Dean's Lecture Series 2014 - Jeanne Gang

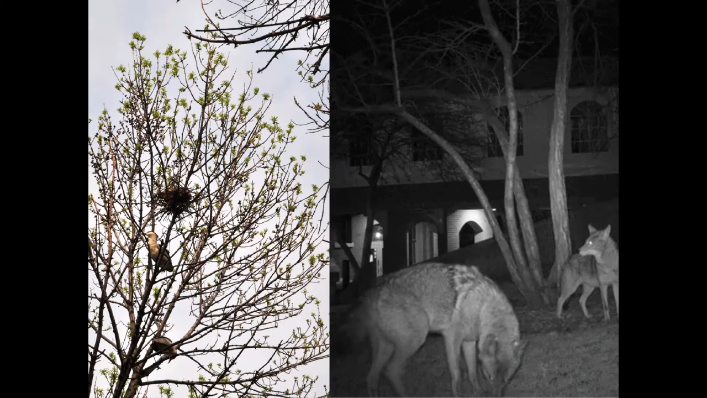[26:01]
These are coyotes that are using the space at night, which are pretty big mammals to have in a city. There's about 2,000 of these in Chicago, they estimate. But they're very good urban animals because they can use small space, and they help keep the rat population down as well.